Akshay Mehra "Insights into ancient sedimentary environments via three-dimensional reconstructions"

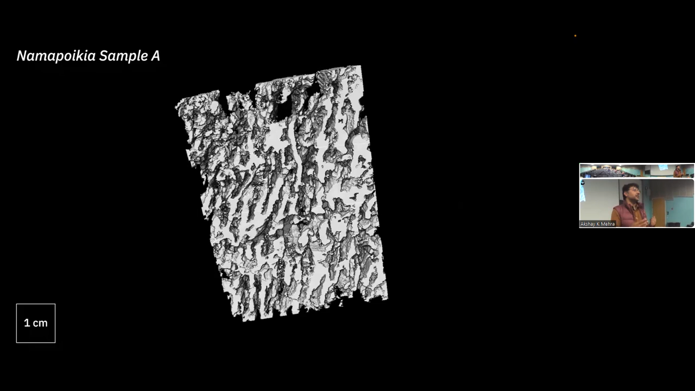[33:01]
not there uh and indeed what nomopoikia looks like is a sheet-like organism right so these are sheets vertical sheets that appear to coalesce meander uh
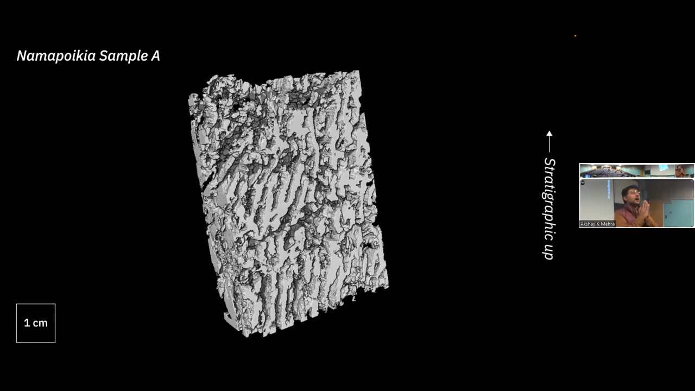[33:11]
split but there are no tabulate and the other piece to pull out here is that there's really not much regularity here this doesn't look like a metazoic
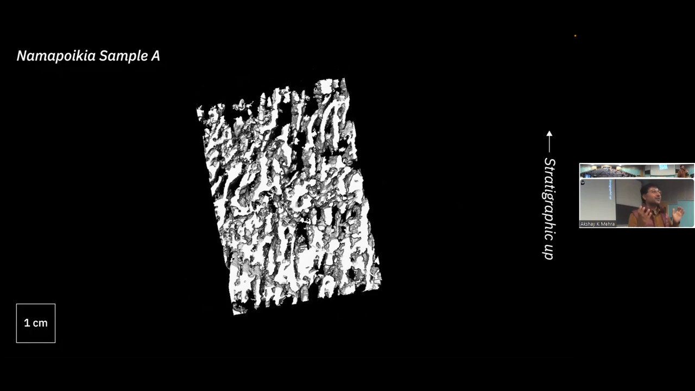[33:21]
there are these massive void spaces that just break apart the nomopoikia structure
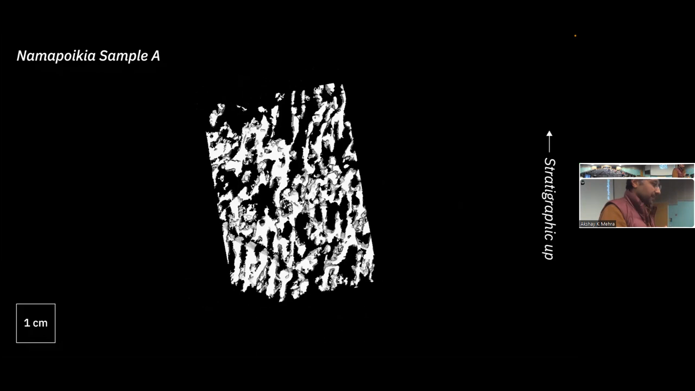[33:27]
so lest you think i picked one sample and that was the only sample i'm going to look at because it's my preferred one we also used a sample that bratzinger and west water is actually collected in the 2000s and manually reconstructed we applied our neural network imaging uh processing techniques to this sample as well so we have two comparative samples taken by two different research groups two different locations of the reef and so we can use them to do
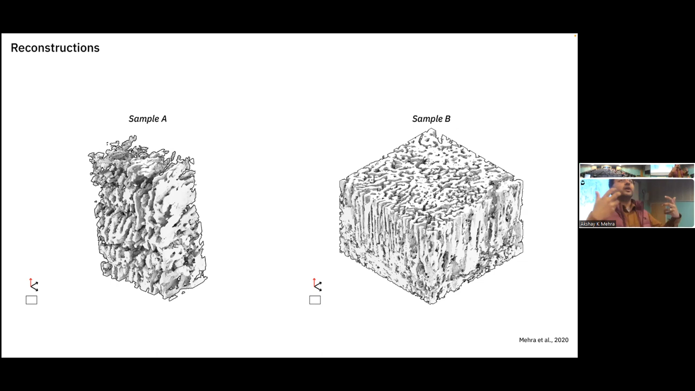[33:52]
intra-population comparisons as well right and the first thing we might do is just look at measurements of the partitions so the
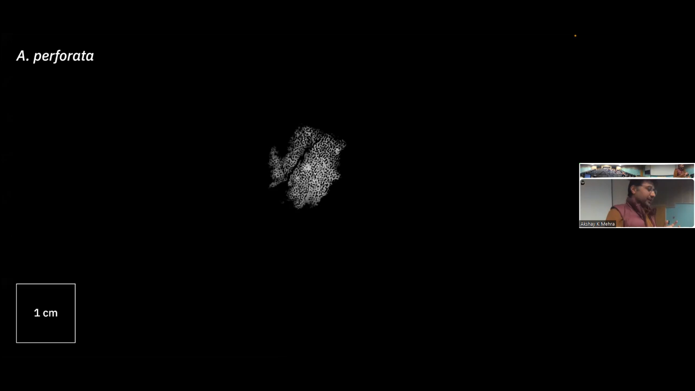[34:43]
the nomopoikia lacks is regularly so i mentioned that before but i'm going to show you a perforata in 3d
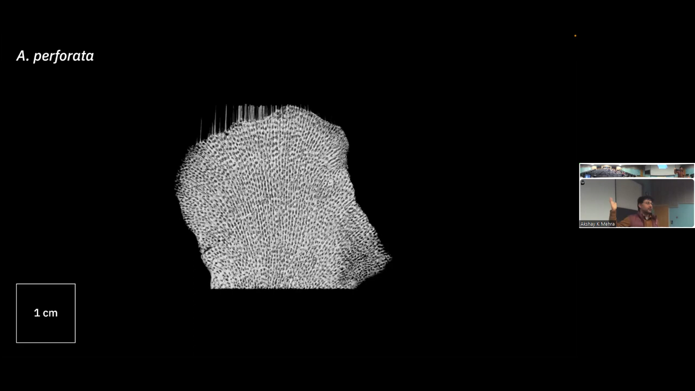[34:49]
as well this is this ordovician and zoan sponge i was telling you about now those
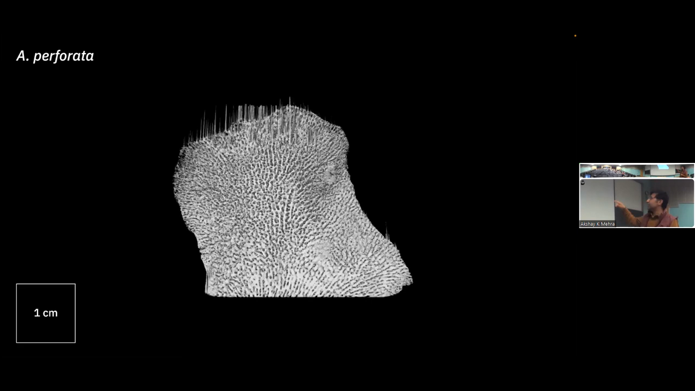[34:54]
chambers are incredibly regular there's almost no deviation in the size of those chambers
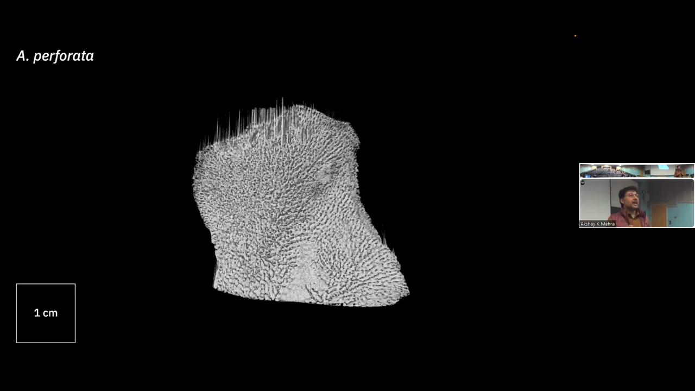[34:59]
and the partitions are also incredibly regular there's almost no deviation in the size of those partitions